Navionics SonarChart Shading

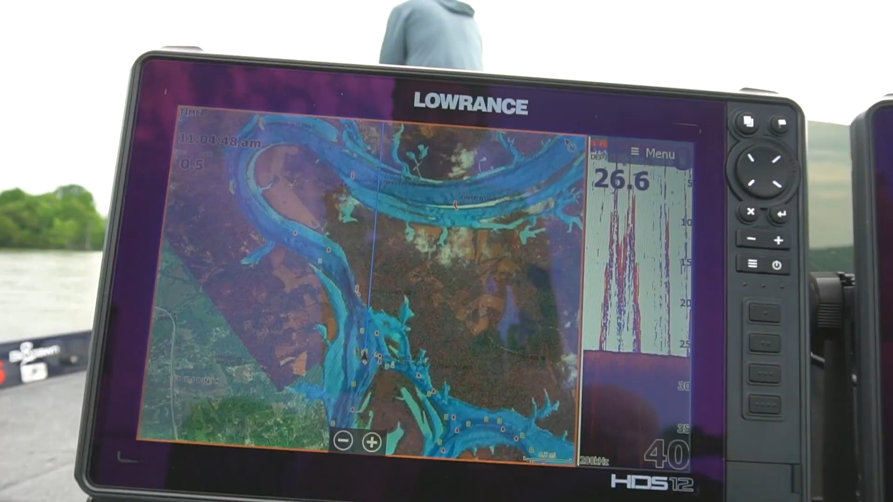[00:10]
Sonar chart shading allows me to be far more efficient on the water.